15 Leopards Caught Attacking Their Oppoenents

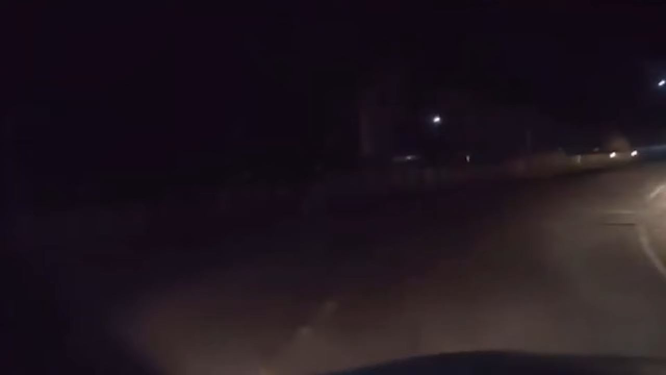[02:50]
the other side of the road a leopard can be seen killing a cow on the side of the road the cow is still alive but not for long